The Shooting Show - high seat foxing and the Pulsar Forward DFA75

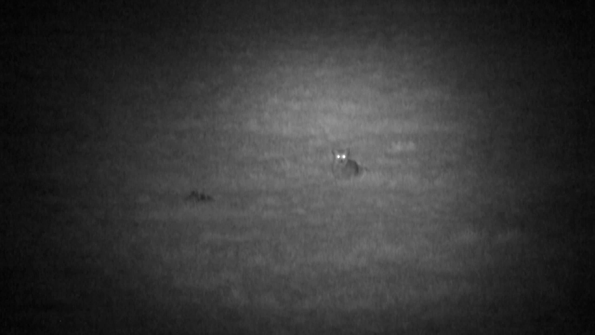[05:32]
It's clearly a fox. Gary can't be sure it's the one he's been after but an opportunity like this isn't one to turn down.
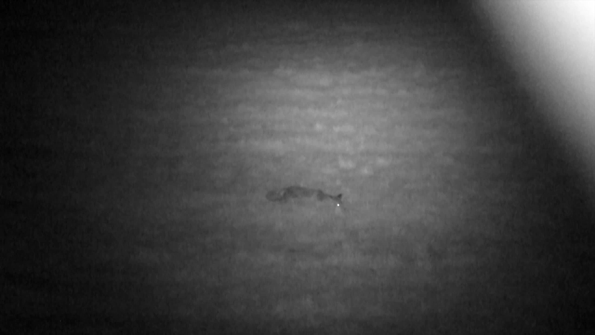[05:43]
The fox moves boldly across the field towards the bait point.
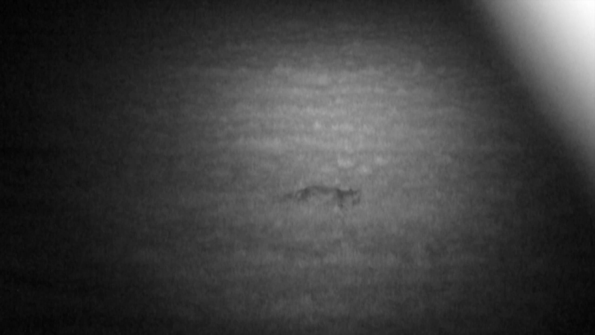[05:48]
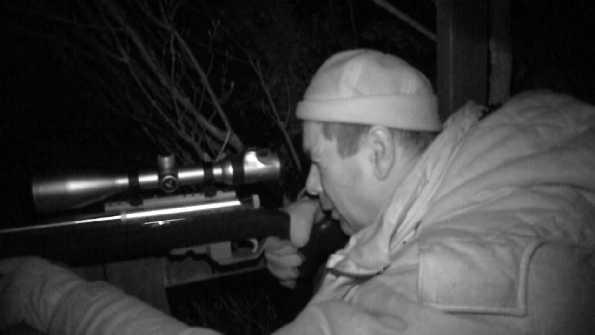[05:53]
It might be dark but Gary tries to draw a bead through the day scope and he's in luck. The optic provides a much clearer view than the naked eye and with the illuminated aiming mark Gary feels confident taking the shot.
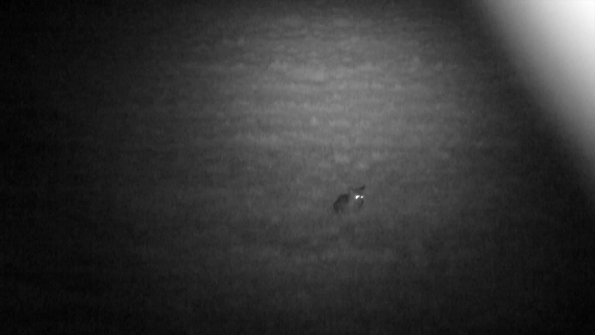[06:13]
The shot looks good but the fox jumps off and runs for it. This wasn't part of the plan.
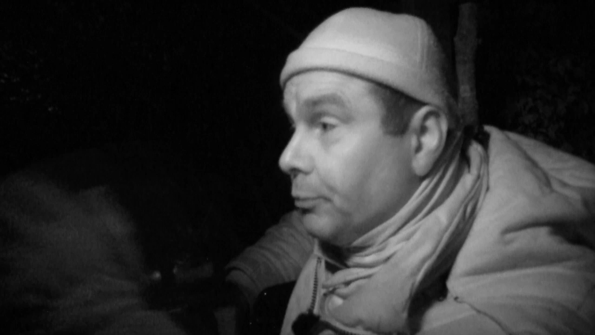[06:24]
As you can see we've had the shot and I heard it pop so I know I've made contact.
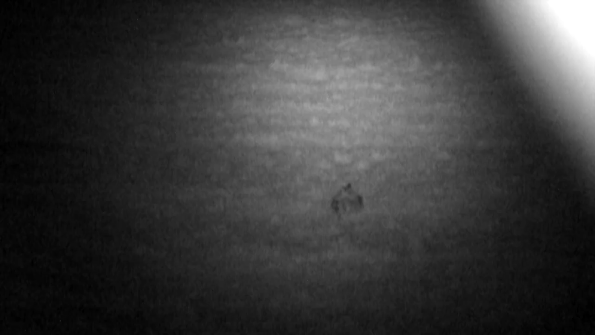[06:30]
And I'll see it take up in the air and the tower's spun which is a very good indication that you've made good contact.
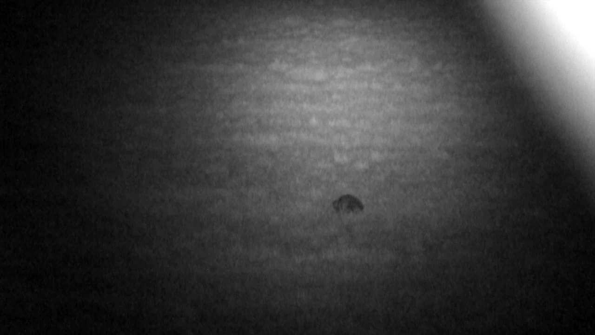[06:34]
So we're going to go and hopefully pick it up but it's definitely hit.
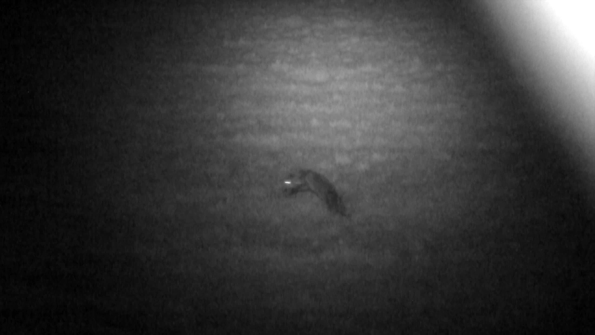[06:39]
I've had them run occasionally 60 yards which is pure adrenaline but stone dead so I'm just hoping that's the case. So I've made safe with a gun and now we're going to carefully go down in the dark and see if we can retrieve. It's quite incredible after all this time. We've still not got no fox but let's hope we can pick it up.
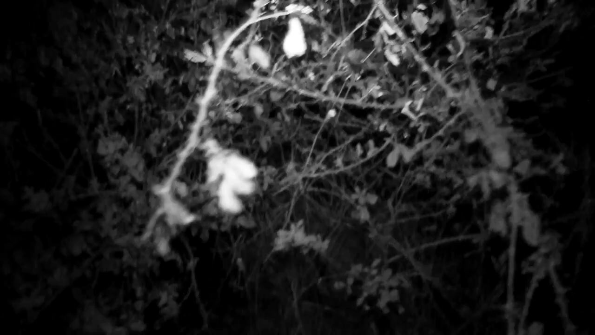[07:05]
Gary's concerned but confident that the fox won't have gone far and heads down to look for it.
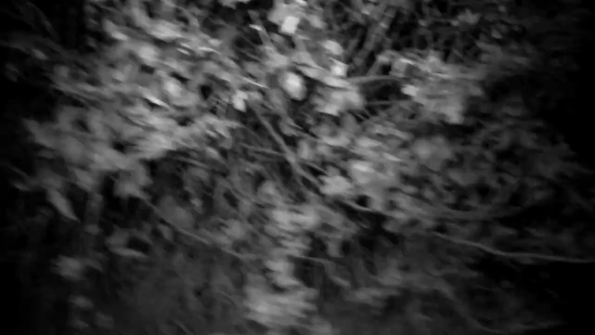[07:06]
He's sure it was hit hard in the vitals and now deceased.
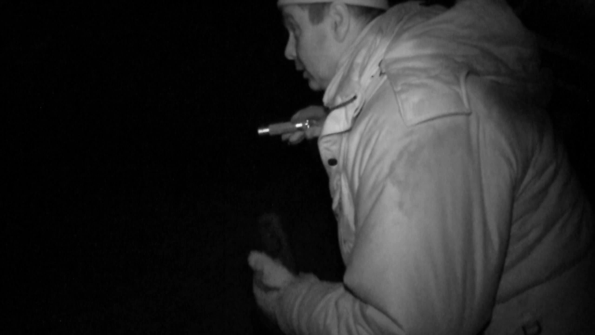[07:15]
Let's see if I can see through from the back because it's a bit clearer here.
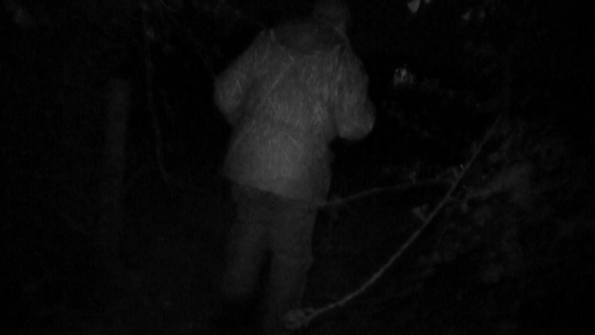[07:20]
He heads into some thick foliage and we're sure he's got it.
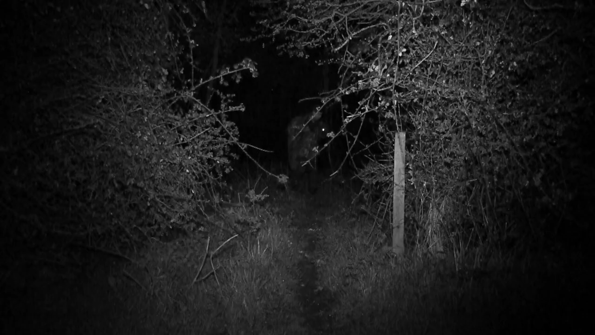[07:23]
But he actually comes back empty handed. No luck in there Joe.
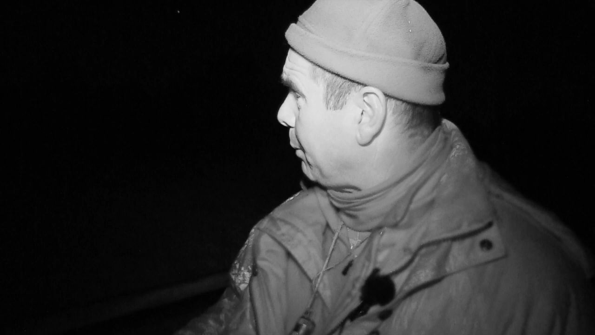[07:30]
It went up in the air and its tail was spinning. Definitely heard a pop, a strike and I thought we'd find it back there no problem but that's a bit thick there. So it's a morning job now with a little tackle. That'll be Poppy the little tackle. Tracking dog. She's very good. I can't see any earth or not even rabbit holes in that bit there. So it's either going to be in there or out on the field behind I'm sure. There won't be much farther, not with that crash on it.
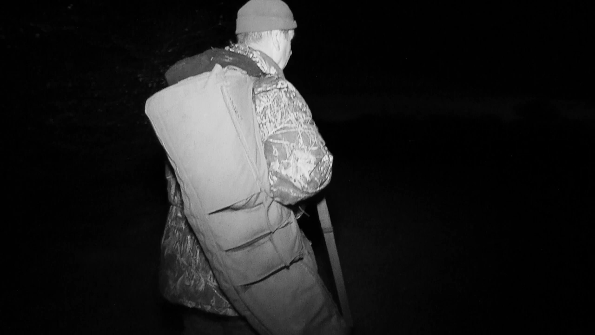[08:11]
Without knowing for sure that the fox went down or even that it was the vixen we've been after, we have to head home and plan to come back in the morning.
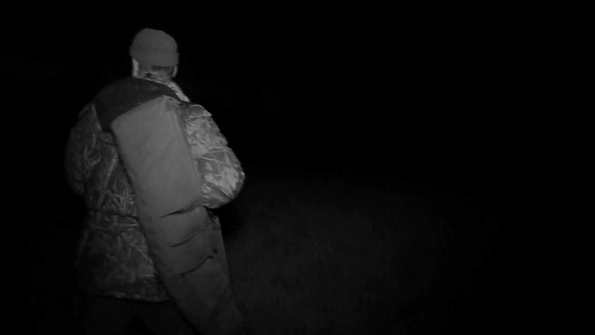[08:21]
And that's where things get better.